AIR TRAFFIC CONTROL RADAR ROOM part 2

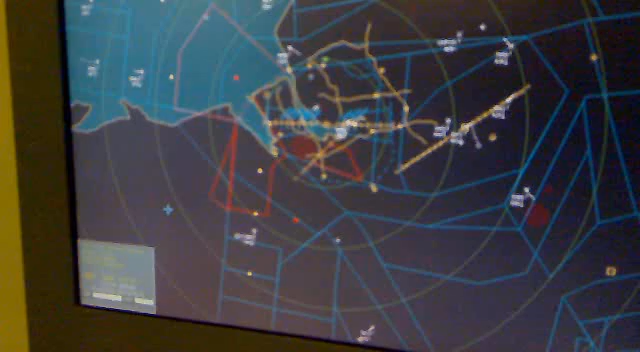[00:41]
We're talking about this guy in here, so that had a four digit code, because it's inbound to itself, we just changed it on the computers to indicate a call sign, which is Easy 139 Whiskey, and can anyone remember what strip he would be on, or colour, yellow, yep, he's inbound, it's yellow, he's taken off, he's blown. You know these, like, them red dots, what does that mean?
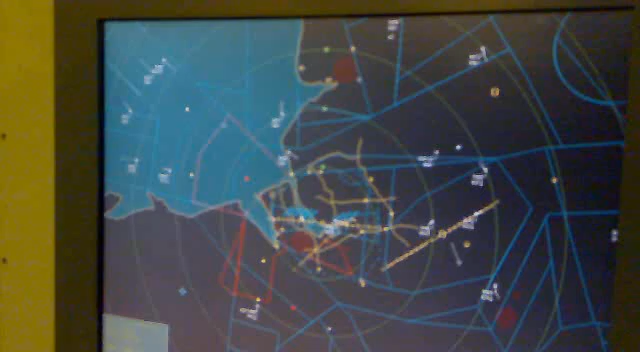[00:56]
These ones? No, a bit further up, them big dark red ones.
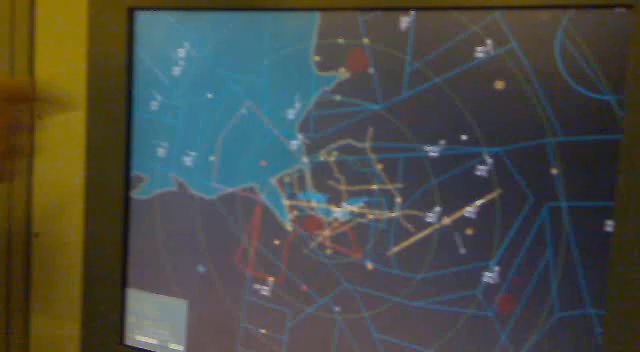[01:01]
Oh, these are like, these are like danger areas, basically. Where, where, like the wind type? No, not so much, um, maybe, they're usually, this, they're called, um,
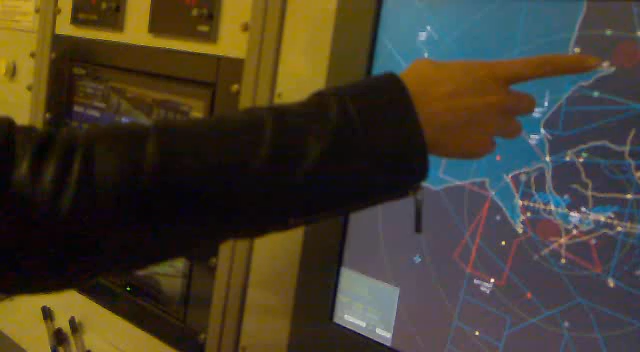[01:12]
Morton, which is a military active, and they do test,
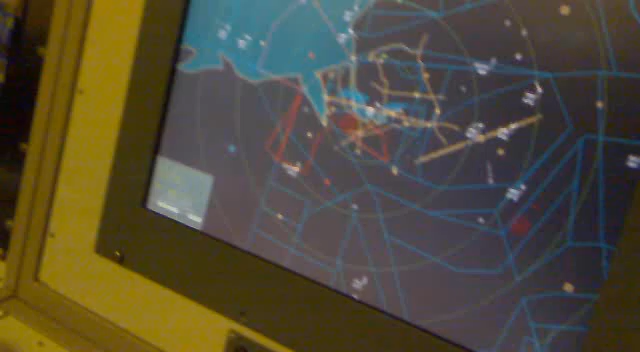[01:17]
while they're climbing up really fast, or descending really fast, and it's just a communication towards,
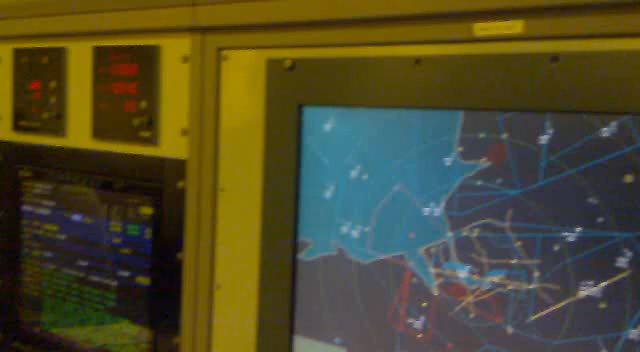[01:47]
No, like, you know, like the blue squares, and then there's that red, oblong shape. They're basically, um, air space, so, in, for example, this air space. Okay. Now you can see little figures in each box. That's basically means that the base of air space is, is that figure.
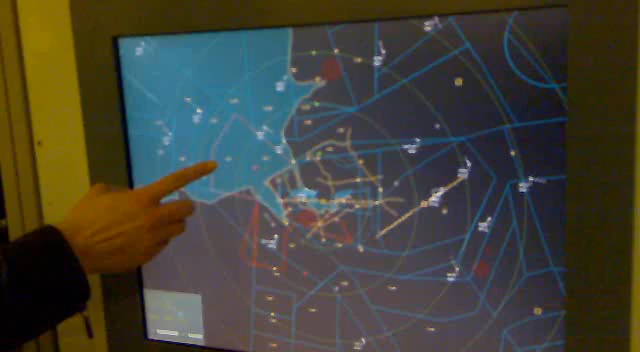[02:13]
So it's 3,500. Um, I don't want to get too technical, but it's, you have different rules in different air spaces.
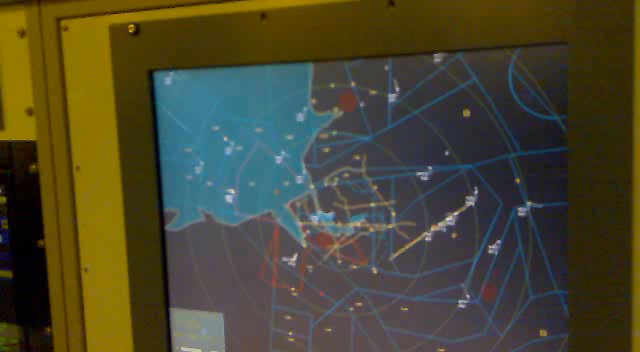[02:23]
So if they're flying, um, below that air space, they can fly in different rules. If they're in that air space, they, they fly within different rules. Um, I don't want to get too complicated. But that, that's basically one of these different air spaces that they have to fly within different rules. Uh, yeah.
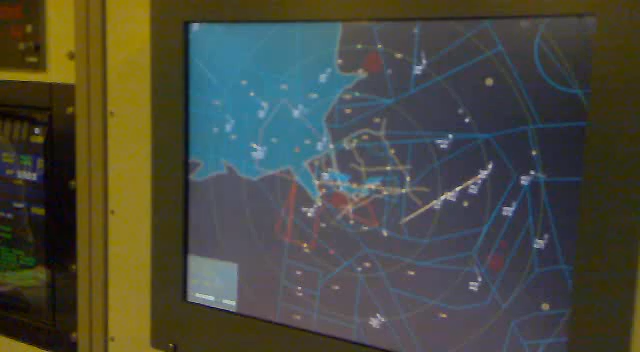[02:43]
Can you communicate with the pilot, um, about their speed as well? Yeah.
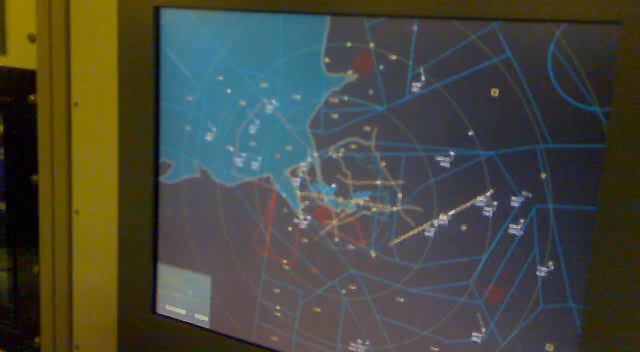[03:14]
So he's going to be number one, he's going to be number two.
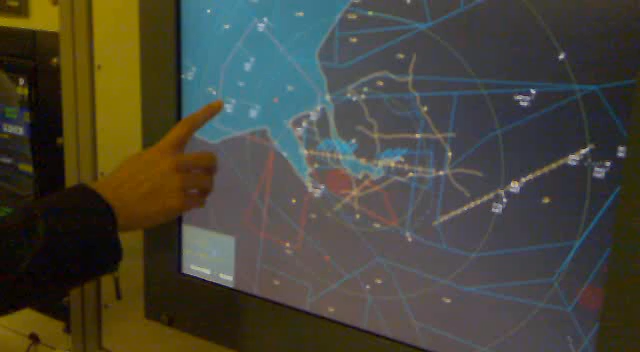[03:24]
Can you see the trail dots behind it? Yeah. So he's going a lot faster, isn't he, than this guy. He's going nearly twice his speed. And that's probably because of the aircraft type as well.
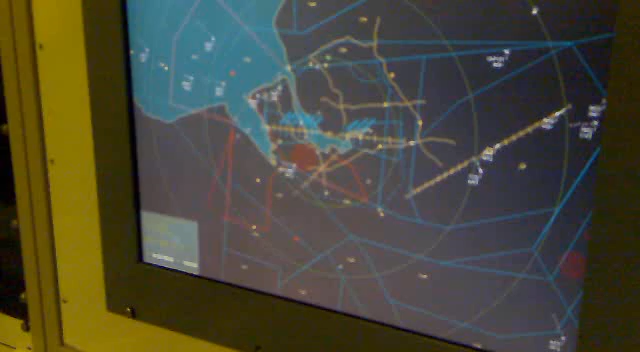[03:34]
Because obviously some aircraft go a lot faster than others. So, will that aircraft have to turn around to go into that runway here?
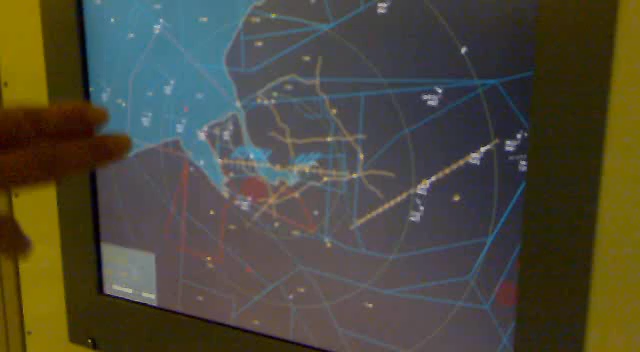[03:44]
Yep. So this is, this little dash is the runway basically.
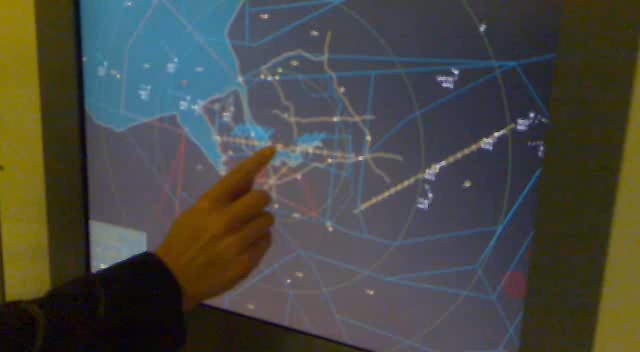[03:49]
And these lines are indications, just a guide for us. They don't exist in reality.
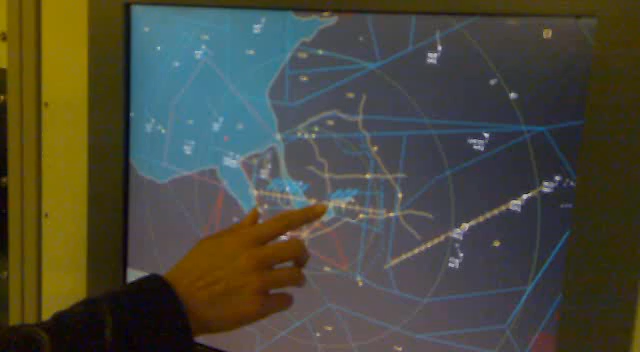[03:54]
So, for example, going on runway 27, which means 270 degrees. That means the angle they're going to be flying at is 270 degrees.
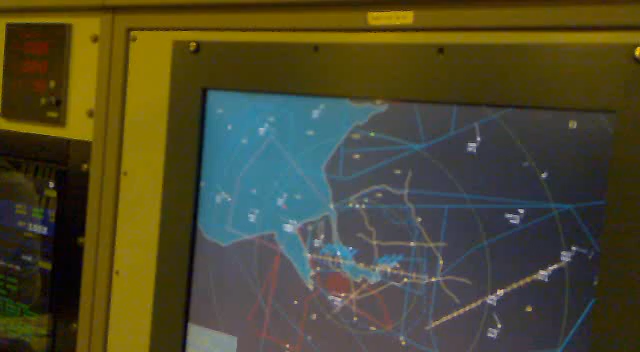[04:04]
Is the runway. Does anyone know whether aircrafts take off and land into wind or downwind?